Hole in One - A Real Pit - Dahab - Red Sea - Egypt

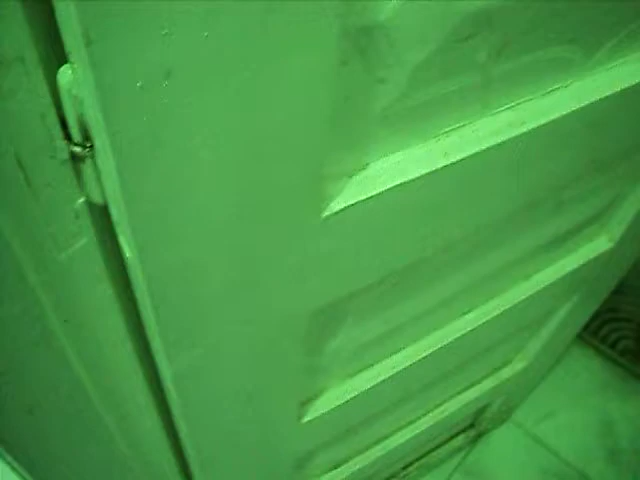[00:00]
If you think this WC is nasty now, you should have seen it a while ago.
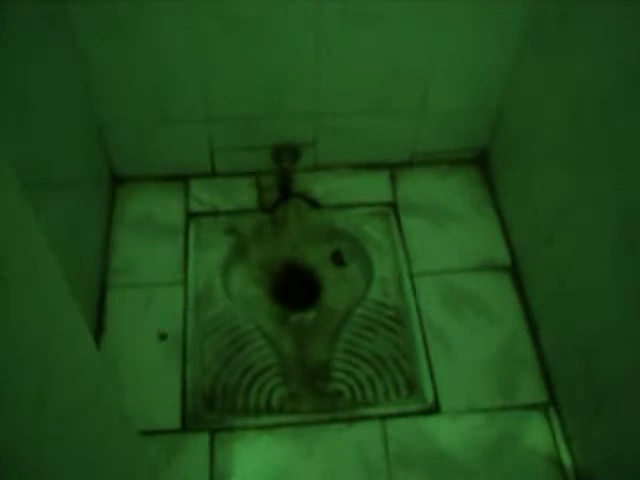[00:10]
And rule number one, when you travel, you learn years ago, always carry tissues in your pocket. Because when you reach here, if you're really not lucky, there's just a bucket of water. And if you are, there is a water spigot that's still very difficult.
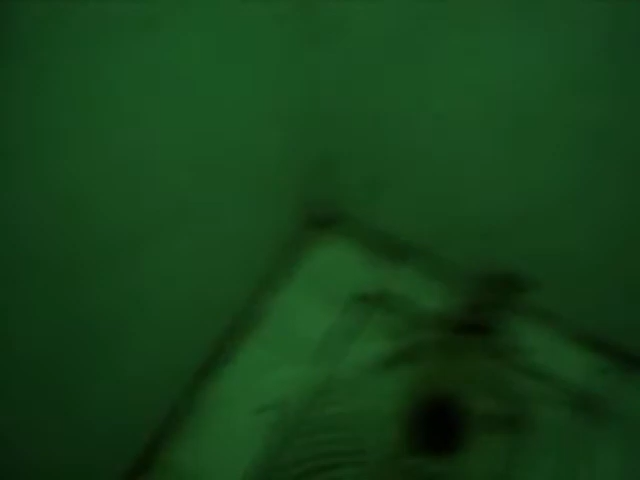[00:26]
So people, don't forget your nappies.